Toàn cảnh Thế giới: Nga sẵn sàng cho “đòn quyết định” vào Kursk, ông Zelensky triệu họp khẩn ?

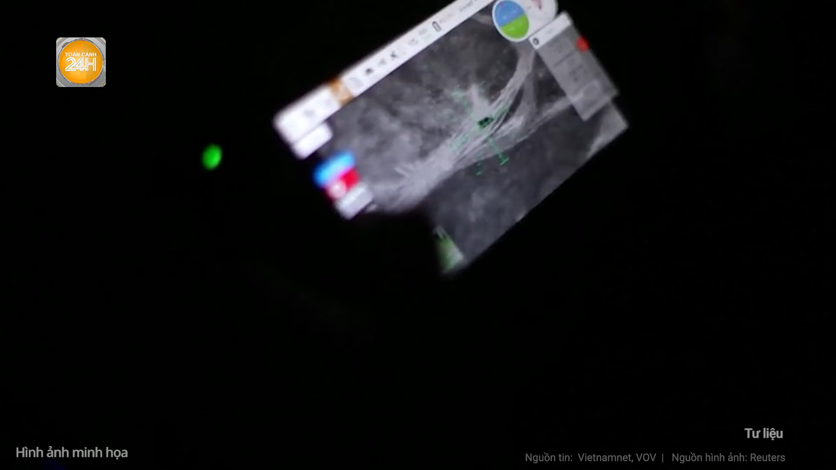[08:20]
Một số thông tin cho biết, Babazaga rất khó bị gây nhiễu và để bắn hạ UAV này cần phải sử dụng súng phun lửa.
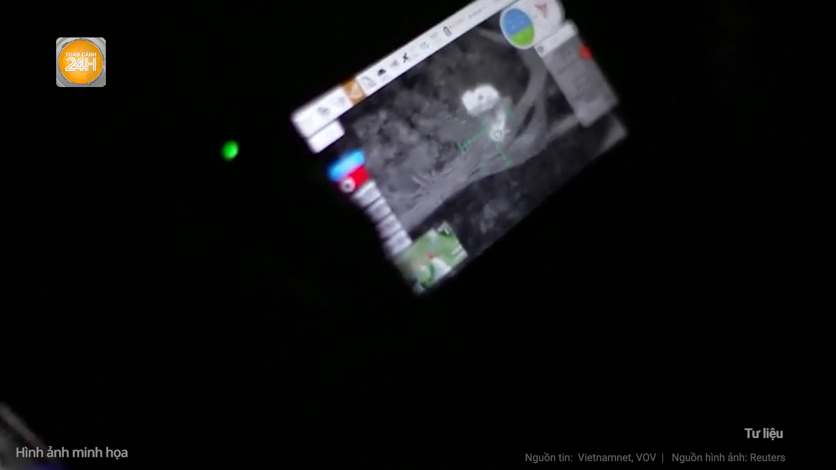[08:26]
Babazaga được trang bị các đĩa thu tín hiệu để thu sóng radio và thiết bị gắp để lấy một số vật phẩm của đối phương sau một cuộc tấn công.